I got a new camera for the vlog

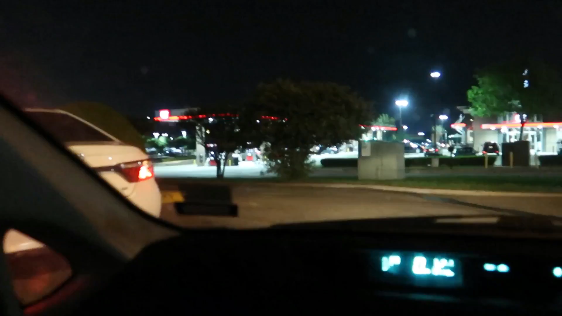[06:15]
Like I said, there is an awesome light show going on.